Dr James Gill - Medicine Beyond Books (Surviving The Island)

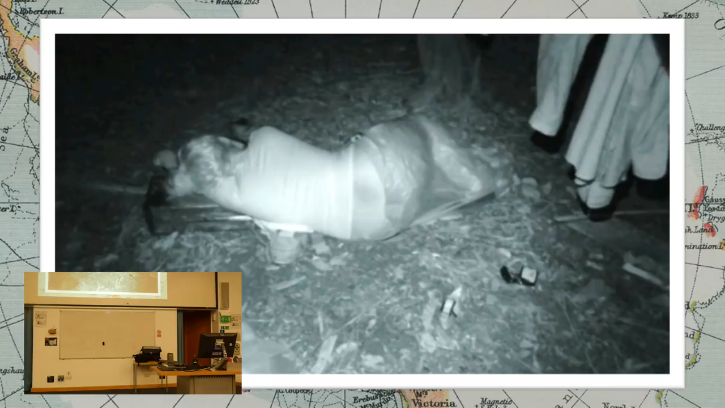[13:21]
soaked clothes on the jungle floor some people I mean don't get me wrong I'm relatively antisocial but I'd much prefer and did get in the midst of people to keep ourselves warm but there we're
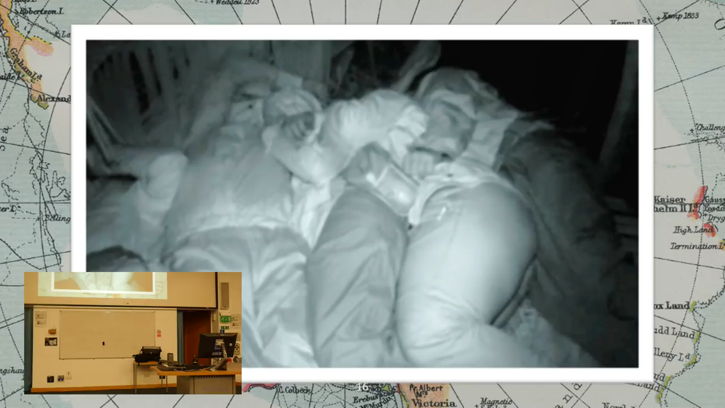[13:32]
sleeping in all of our waterproof gear to try and keep the creepy crawlers off following day we're trekking through the jungle in salt drenched clothes in sweat